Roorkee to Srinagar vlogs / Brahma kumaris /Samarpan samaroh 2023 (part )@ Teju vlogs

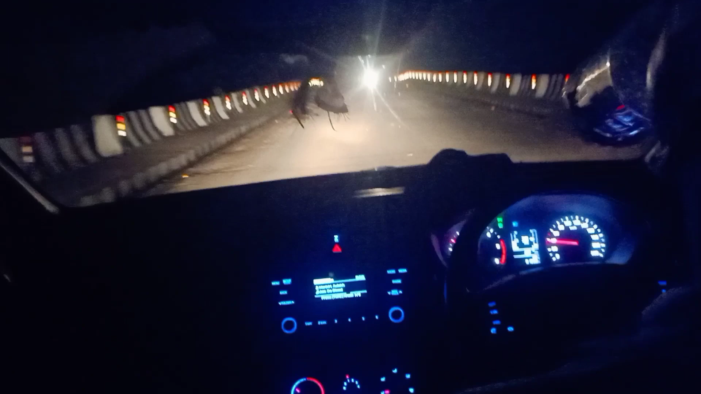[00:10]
का गुरूफ है तो ये है बाहर का व्यू सुबह